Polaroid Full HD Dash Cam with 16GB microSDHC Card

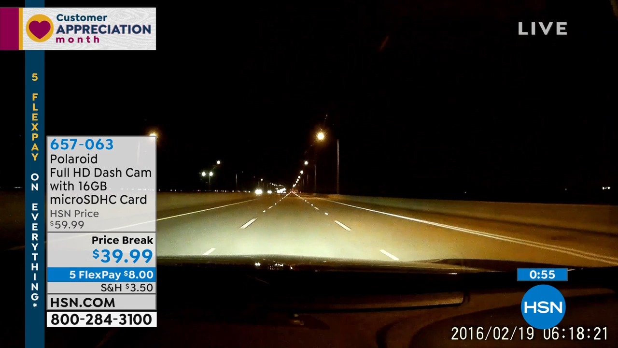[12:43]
You see absolutely everything almost like it's daytime because it has a sensor that adjusts to daytime and also adjusts to nighttime.